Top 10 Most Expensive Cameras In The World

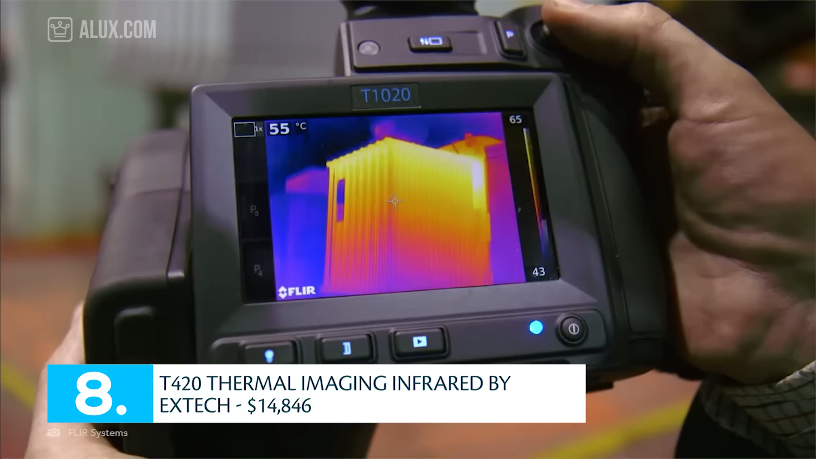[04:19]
On screen: spot 55°C
They're among the cameras du jour considered for night photographs, private detectives, and general snooping. They're previously military technology and are not suitable for your average family photograph,
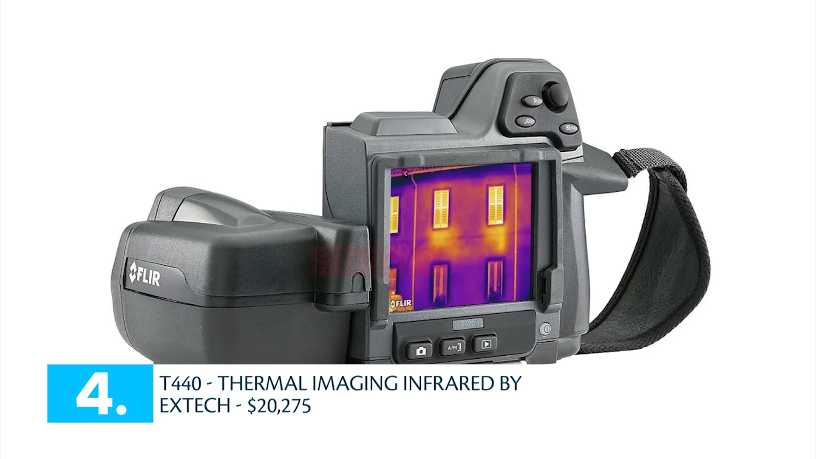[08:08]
T440 Thermal Imaging Infrared by X-TEC, sold for $20,275. This camera is a sibling to the previous X-TEC infrared camera described in number 9.
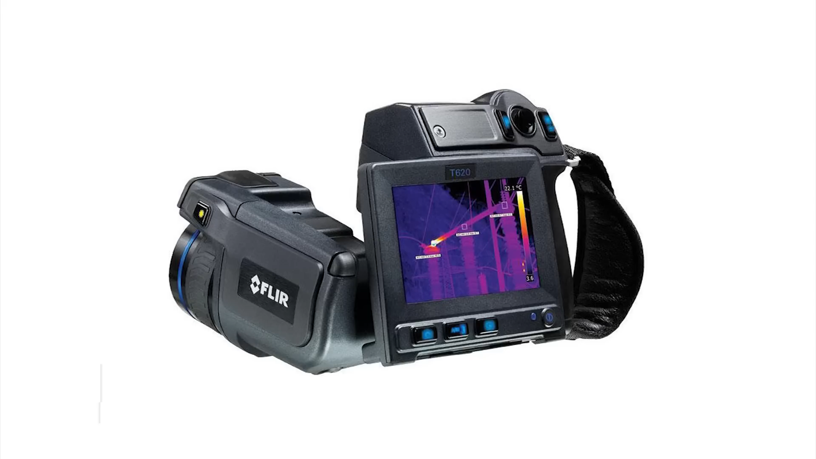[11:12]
Number 1. T620 Thermal Imaging Infrared Camera by X-TEC, sold for $38,097.28.
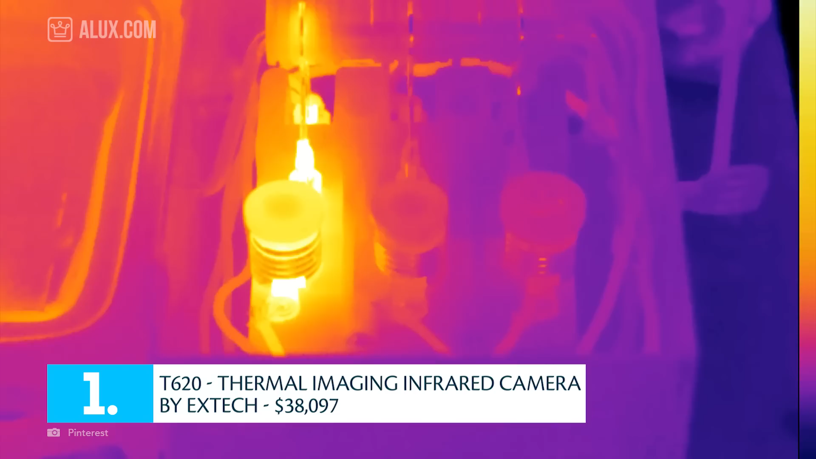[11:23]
Here we have another sibling to the X-TEC cameras. These are used primarily for inspections, but are available on the retail market.
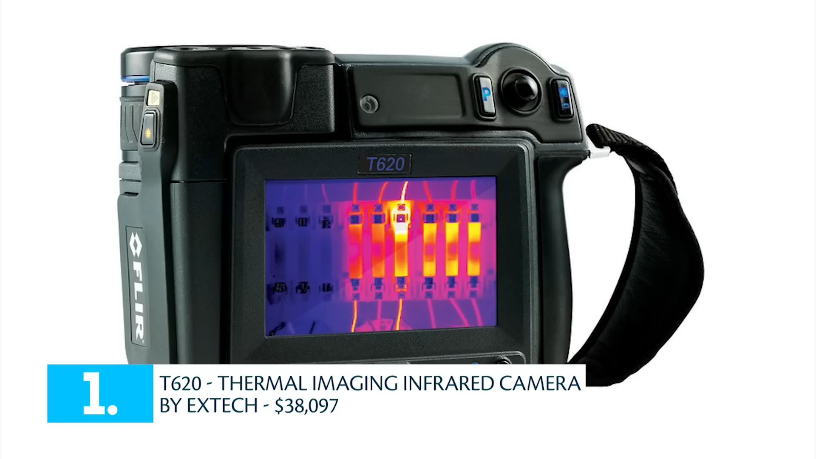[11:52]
This one comes Wi-Fi capable for streaming video and speedy sharing. It also includes a 4.3 inch built-in touch screen and has all the features needed for a camera leading its field.